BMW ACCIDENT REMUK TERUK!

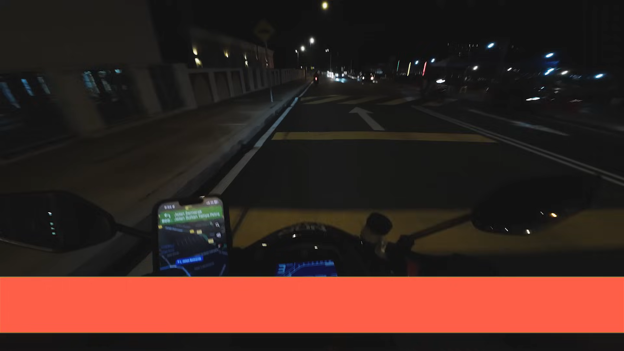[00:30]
ui, lopak lopak di mana-mana lopak di mana-mana aku baru saja basuh gantai cuci gantai 2 hari lepas sekarang musim hujan, petang saja hujan kadang-kadang itu bawa sampai ke malam
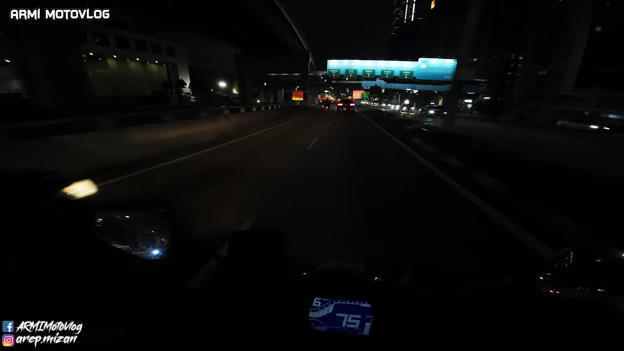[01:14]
betapa terkejut aku nasib baik tak tersondol pontutmu asib hei, terkejut saya begitu tegar kamu berlari, lari anak ya, di jalan-jalan yang macam ini bahaya dos sini dah lah tak pernah tak banyak kereta tak pernah tak banyak kenderaan tak pernah tak banyak motor tak takut ke kena kecam tak takut?
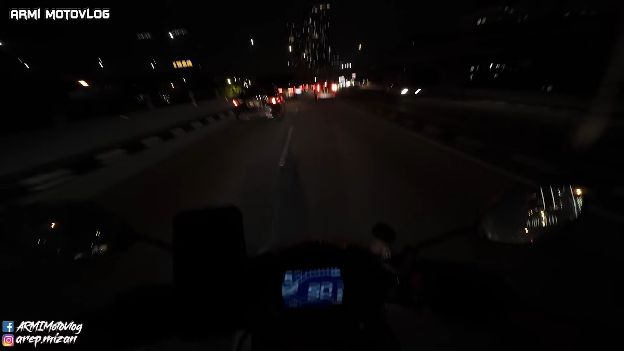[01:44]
buatnya kau kena langgar dah lah kena langgar, kena kecam pula hei, namu yuk kl tapi lampu jalan takdu apa namu? ni, ni apulak kolib-kolib ni, kereta polis ni apa hal ni?
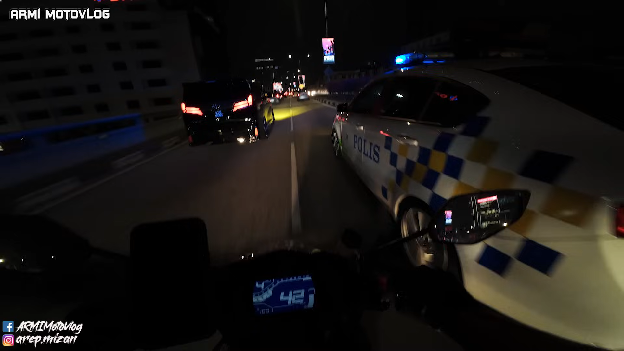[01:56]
aduh hai ha ha ha ha jalan ke sini lah memang eh mengundang lah mengundang marah mengundang maki eh,